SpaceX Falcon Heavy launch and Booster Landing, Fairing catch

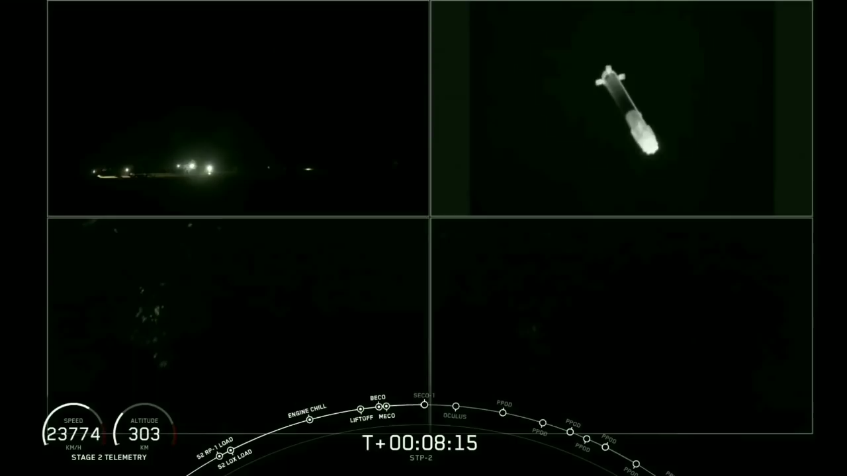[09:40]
Side booster landing burn startup. We have heard the call out for side booster landing burn startup and there you see it on your screen.